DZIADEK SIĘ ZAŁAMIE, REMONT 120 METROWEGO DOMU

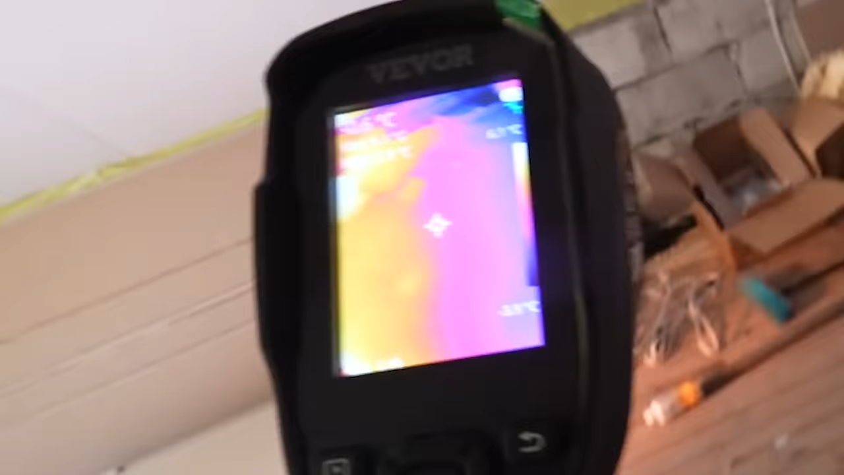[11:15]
Uuu, piździ jak, nie wiem, ściany są zimne.
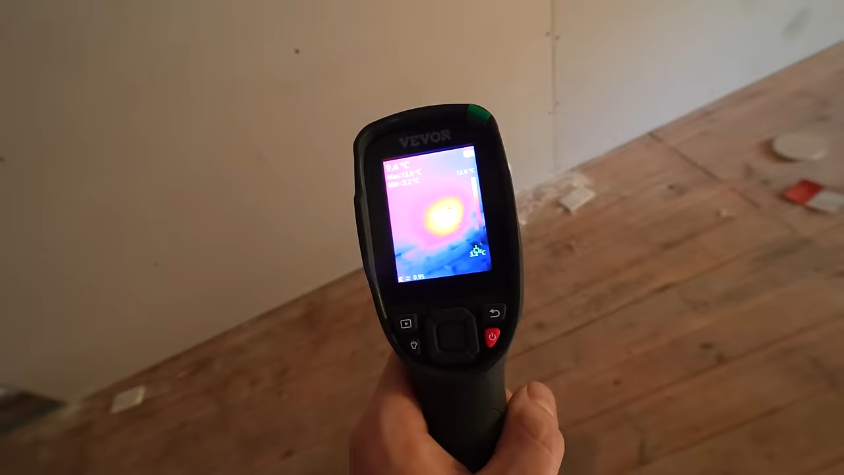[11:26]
O, panie, patrzcie. Wieje z niego.
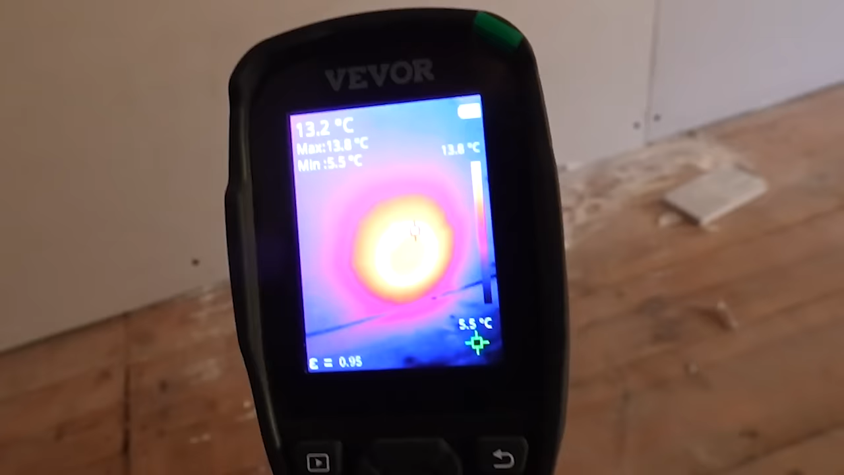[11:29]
On screen: spot 13.2°C, max 13.8°C, min 5.5°C, scale top 13.8°C, scale bottom 5.5°C
13 stopni.
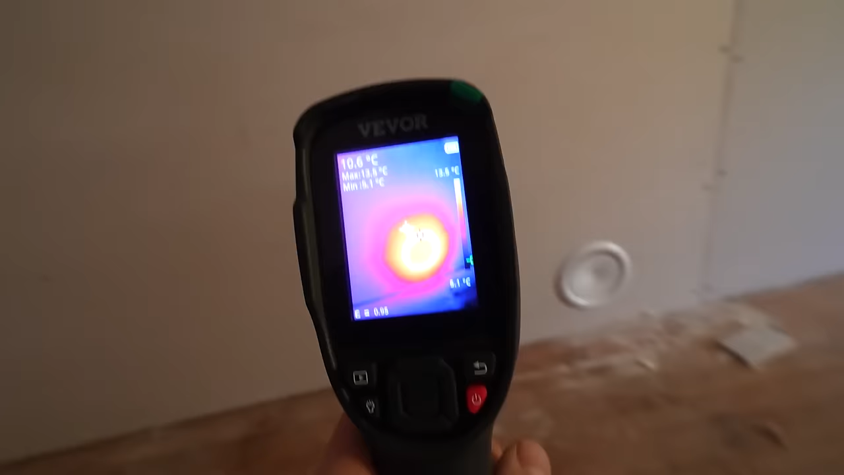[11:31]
No kurde, porównując ściany. O, tutaj akurat regips ma 5 stopni.
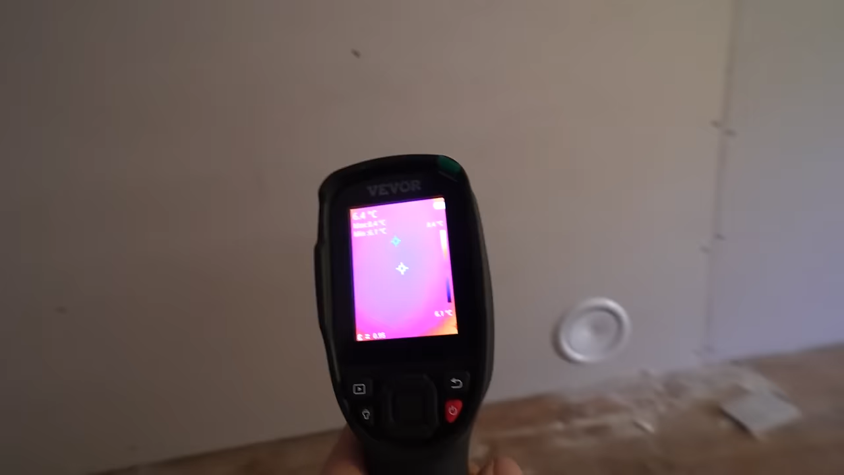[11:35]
5 stopni.
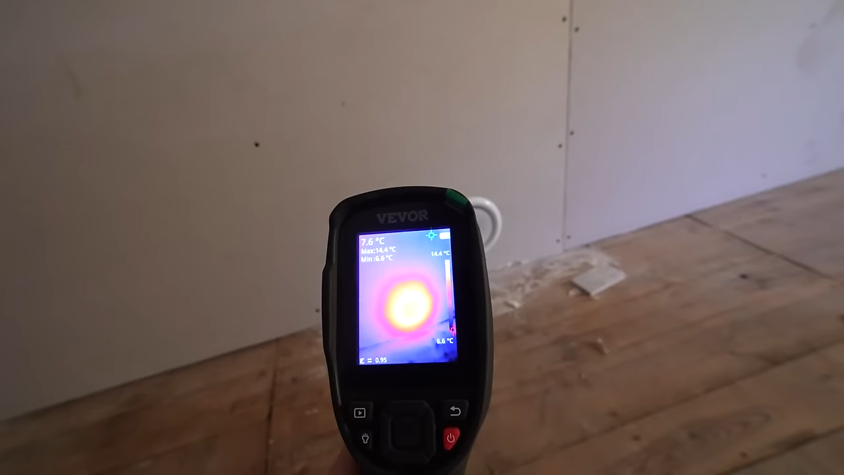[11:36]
On screen: spot 7.6°C, max 14.4°C, scale top 14.4°C, scale bottom 6.6°C
A wieje nam jeszcze z nierozgrzanej rury 12,5 stopnia. 13.
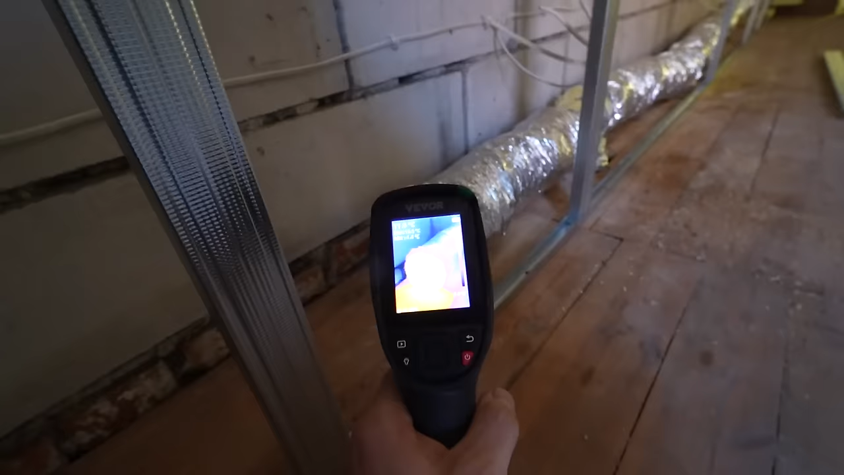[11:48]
Ciekawe jak tutaj dociera. 13,5 stopnia.
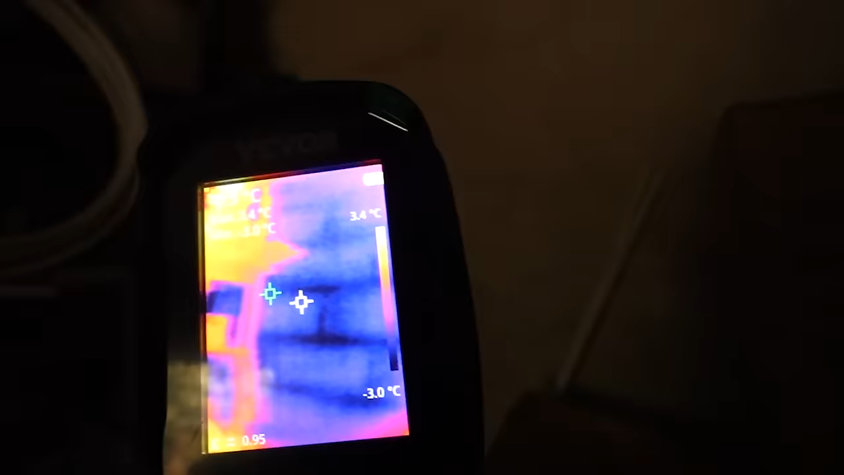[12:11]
On screen: scale top 3.4°C, scale bottom -3.0°C
Mega zimne. Tu mamy minus 1 stopień ściany.
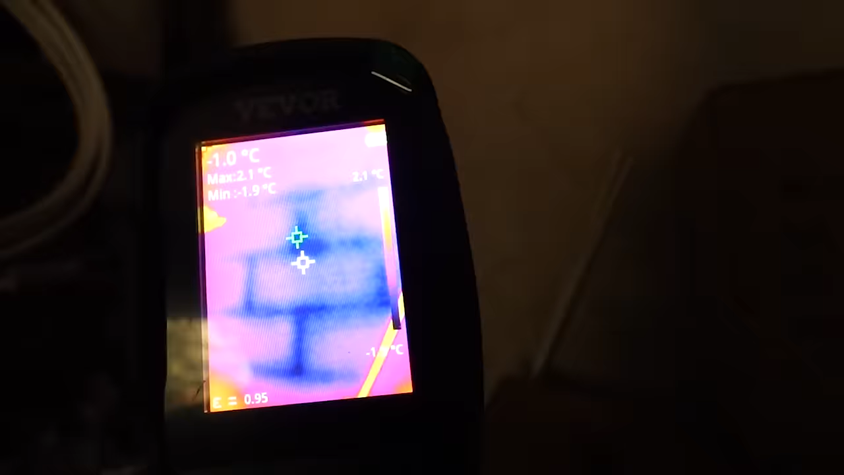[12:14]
On screen: spot -1.0°C, max 2.1°C, min -1.9°C, scale top 2.1°C
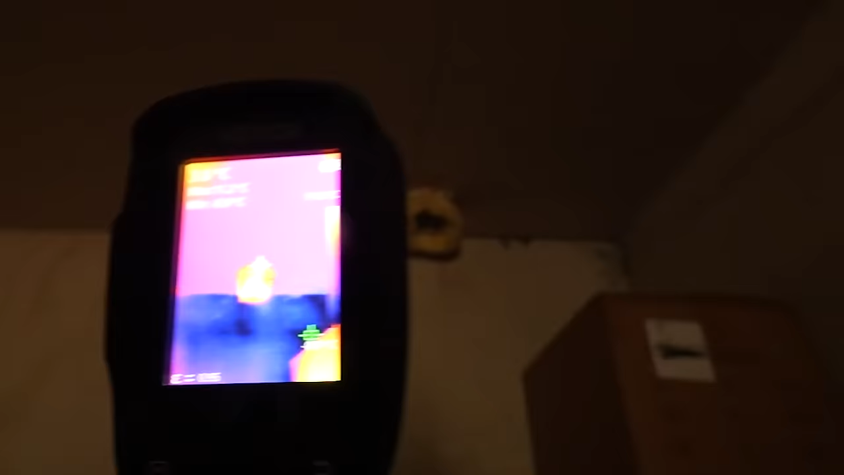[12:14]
A jak ten? 12 stopni dmucha.
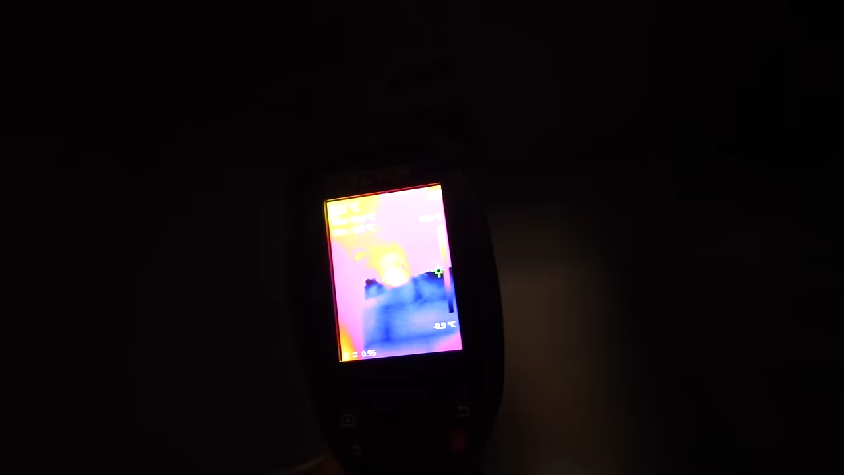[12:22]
No też. 11 stopni. Patrzcie, 12 nawet. 11,5-12 stopni.